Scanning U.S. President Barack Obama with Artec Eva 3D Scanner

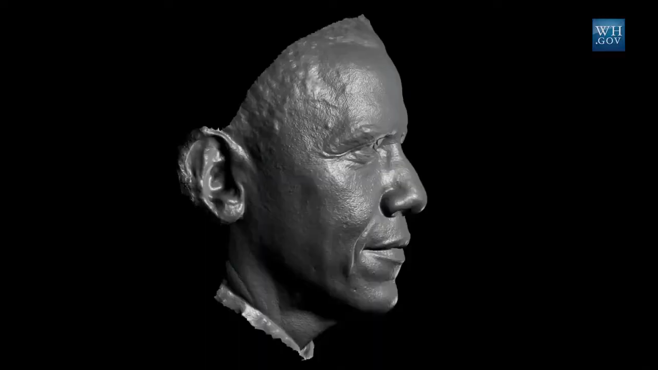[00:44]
The president getting his likeness scanned, as cool as that is,